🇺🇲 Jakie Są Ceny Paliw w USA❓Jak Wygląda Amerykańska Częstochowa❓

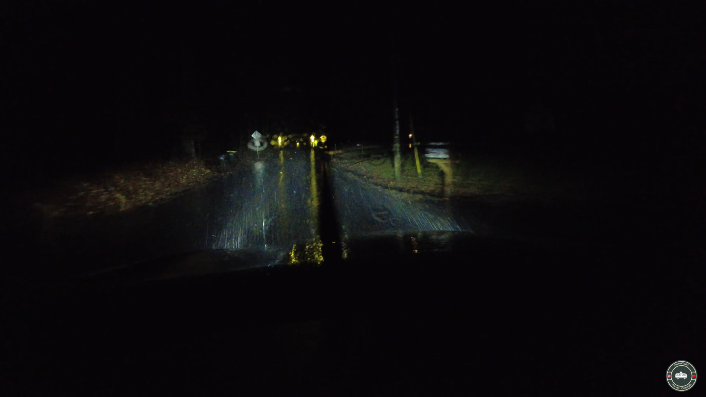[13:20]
Byliśmy odwieźć kuzynkę do domu. Jak pada deszcz mocno. Po prostu niesamowicie.
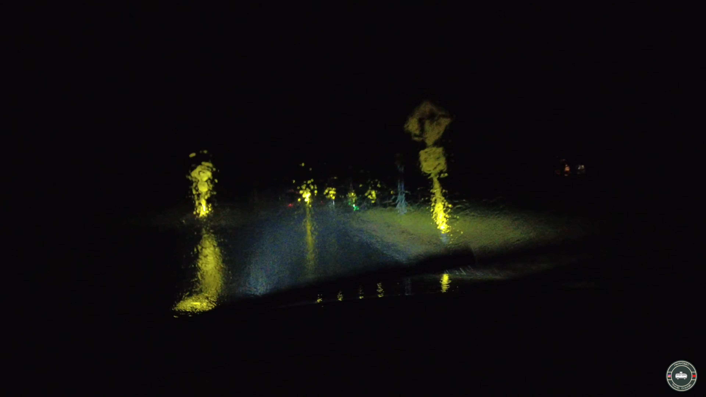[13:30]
Wczoraj piękna pogoda, dzisiaj niesamowity deszcz. Mamy nadzieję, że jutro będzie lepsza. Lepsza pogoda, więcej słońca. No i że nie będzie tak padać, bo jak tak pada, no to trochę ciężko jest cokolwiek robić na zewnątrz.
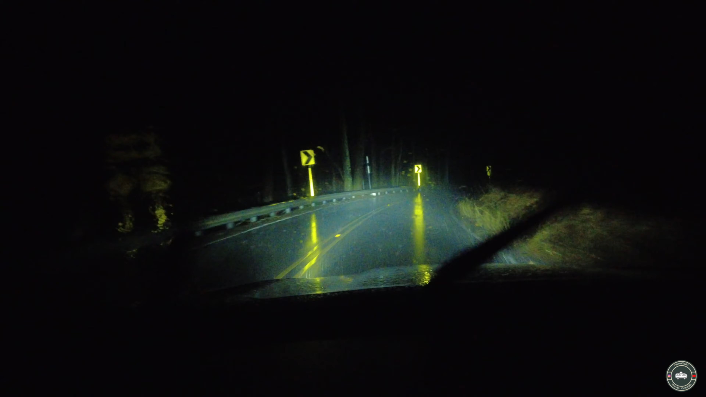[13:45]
Jest ulewa i do tego jeszcze mgła.